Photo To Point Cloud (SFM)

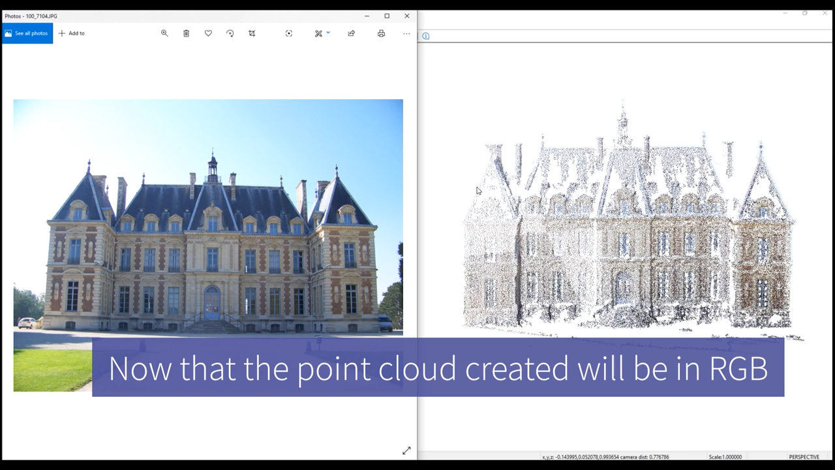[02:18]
Note that the point cloud created will be in RGB
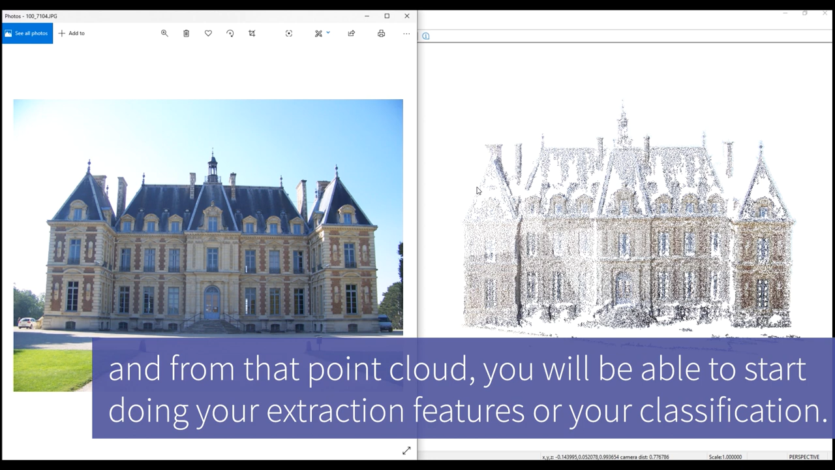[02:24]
And from that point cloud you will be able to start doing your extraction features or your classification for example